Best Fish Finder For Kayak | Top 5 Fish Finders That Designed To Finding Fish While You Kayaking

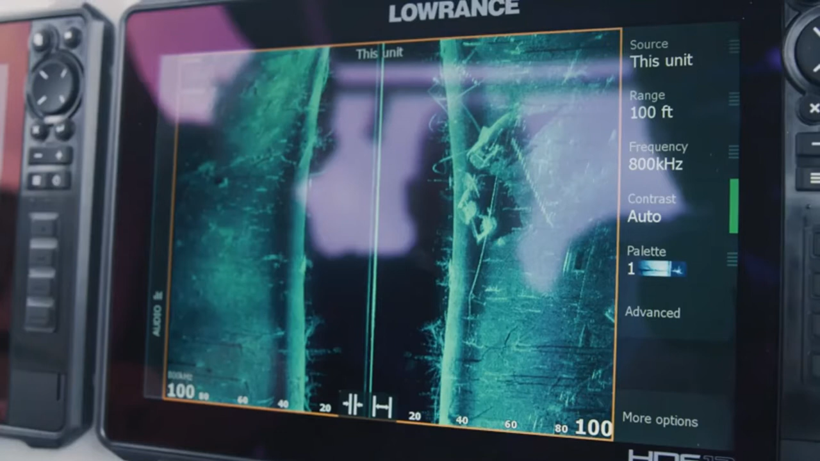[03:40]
clearest images underwater with uncompromising range
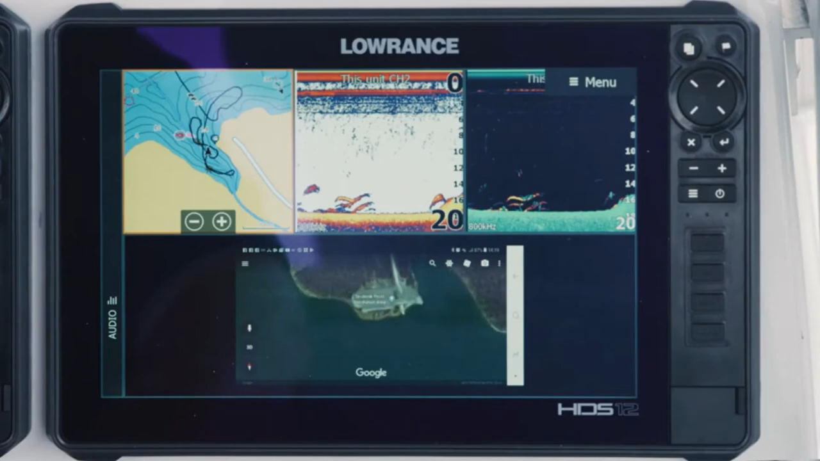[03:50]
view notifications video even google maps on screen